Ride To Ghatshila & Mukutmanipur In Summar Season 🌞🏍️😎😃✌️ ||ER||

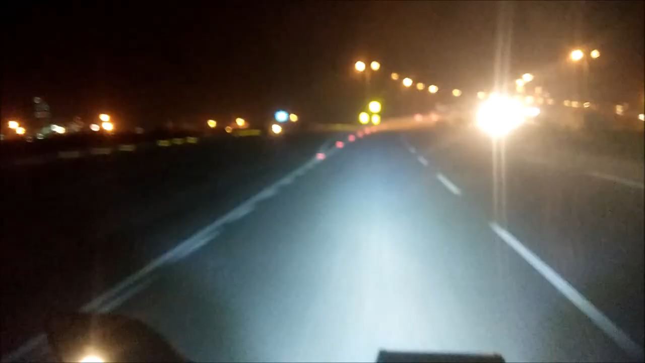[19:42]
So yeah, now we are at NH2, and now the time is 9:30 in the evening, and now we are at Durgapur area. So this is the Durgapur industrial place. Looks really awesome. Diverse lane clothes.